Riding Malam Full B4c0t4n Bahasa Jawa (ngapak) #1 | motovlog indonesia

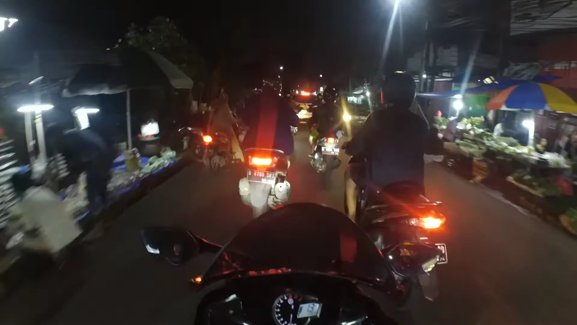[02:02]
Numpang liwat. Di sana macet banget, untung be ora ge. Si bisa lewat bae. Hey, slow bro, kentenan. Ayo. Awas.
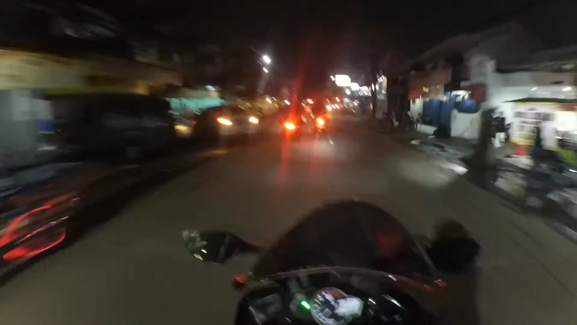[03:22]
Sing padha nganggo knalpot racing ya, sangar-sangar banget ya. Nyong aku knalpot standar ya biasa bae lah, isin lah. Yo antri. Ajak lalen kudu padha nganggo helm ya, bro. Senajan wong kampung, safety tetap nomor siji pokoknya. Ya ora bro.
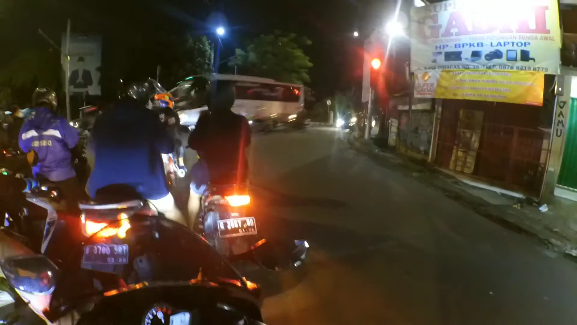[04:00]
Untung bae ora udanan kok, mau udan kok. Mati kembar.
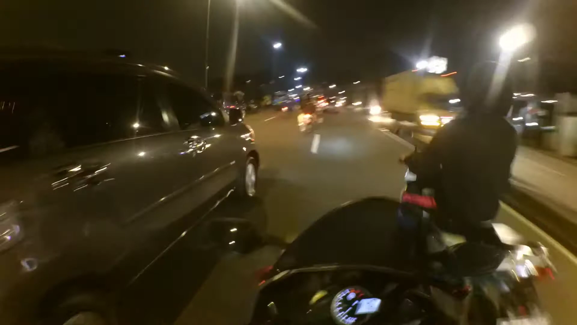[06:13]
Rame ge nang Jalan Raya Bogor ge. Jalan Raya Bogor.
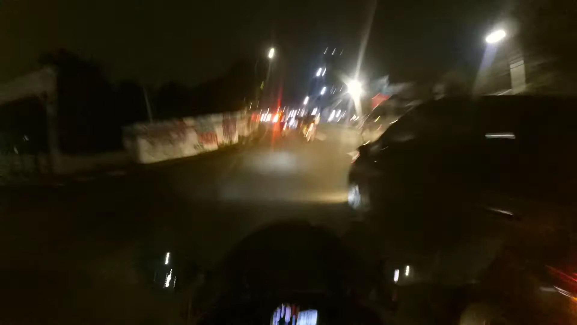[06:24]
Numpang liwat ya, numpang liwat ye. Plat R liwat, plat R ge, plat R ge. Plat R kita sapa, Bro.
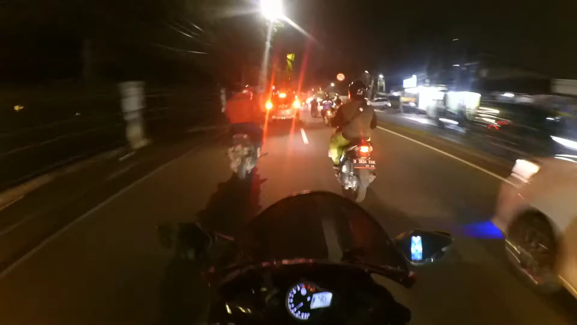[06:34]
Aduh, orang nganggo helm maning lah. Astagfirullah. Ngerine. Apalah daya motor standar, Bro, suaranya yo halus. CBR 2,5, Bro, ngeri. 150 ya minggir.
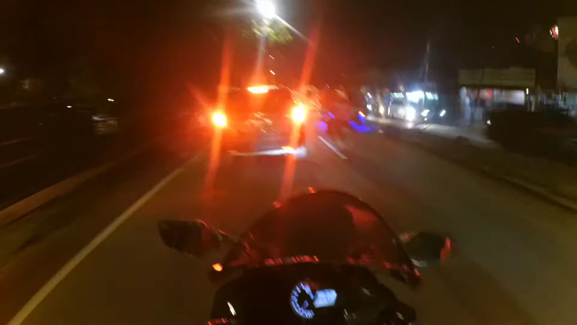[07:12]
Tumpang lewat, Mas. Plat R ge, Jan. Pak, nganggo helm lah, Pak. Tolonglah, bahaya soalnya, Pak. Pak, nganggo helm, Pak. Aduh. Aja contoh ya, Bro. Bahaya banget jalan raya lo, Bro. Nah, kalau melaku sih ora apa-apa ya. Aduh.
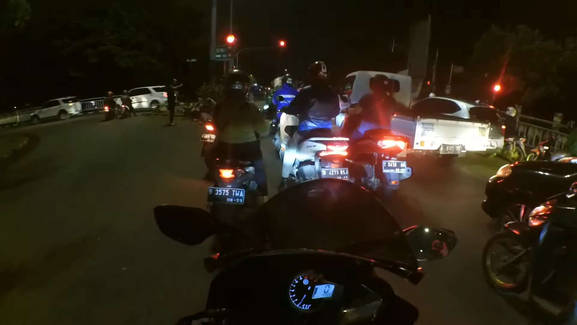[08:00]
Wes tah motor banter-banter lampu merah mandek. Dong ini jalan baik. Oh ninja. Sorry ninja ternyata, Bro, ninja karbu.
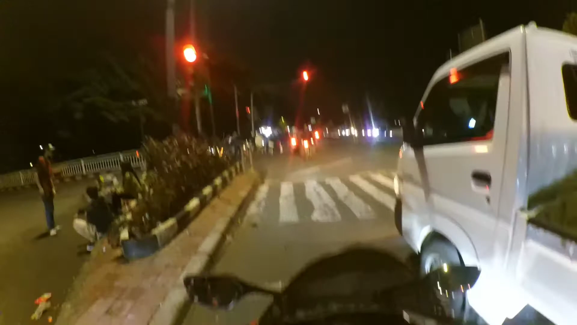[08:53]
Durung lampu hijau kok wis pada jalan sih? Weh. Aduh, bahaya nih banget yakin. Kayak dalane nini-nini dewek. Aku sih ngerasa ora gawe, Be. Antri ge. Aduh.